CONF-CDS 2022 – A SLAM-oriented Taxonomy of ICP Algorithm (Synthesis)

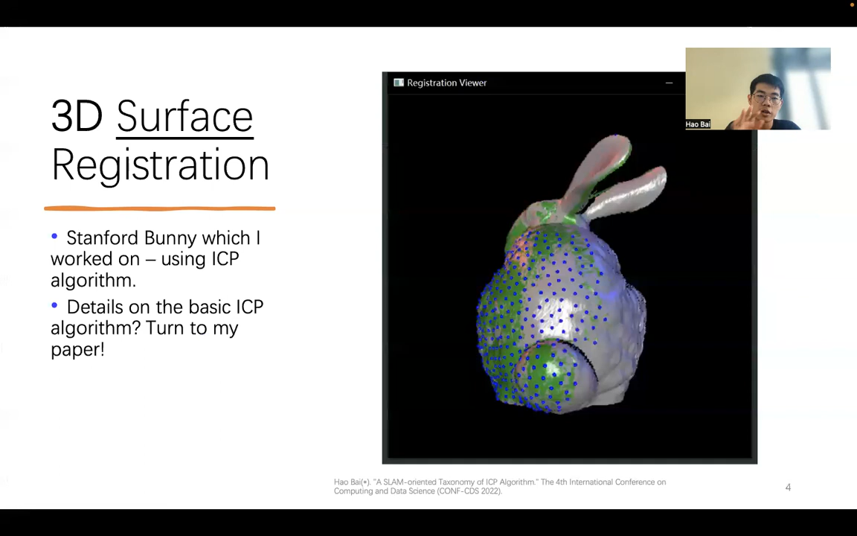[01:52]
So these two objects should be the same object as well. But sometimes they don't overlap initially. So we want to match them. And for details about the ICP algorithm, please turn to my paper for reference. In the second part, we're going to talk about SLAM.
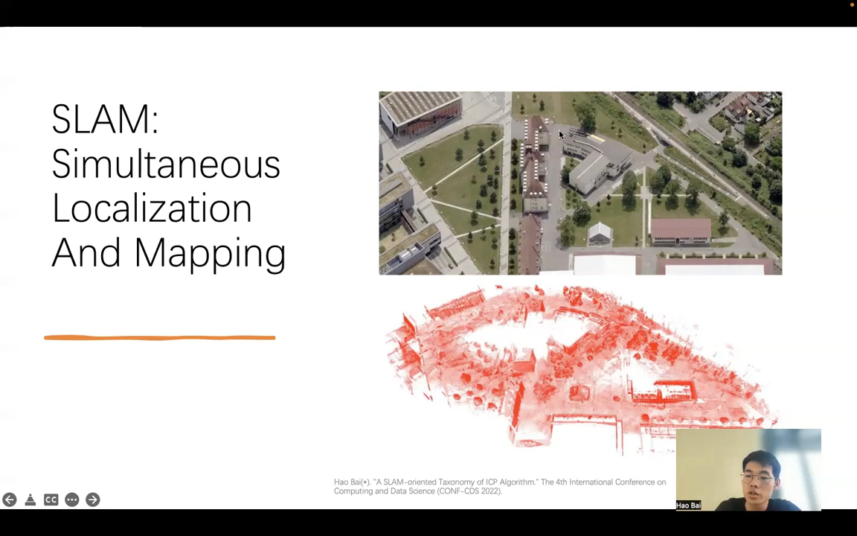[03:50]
So we need to do the surface registration as well, because the circle here should be same as when the robot come back here. Right.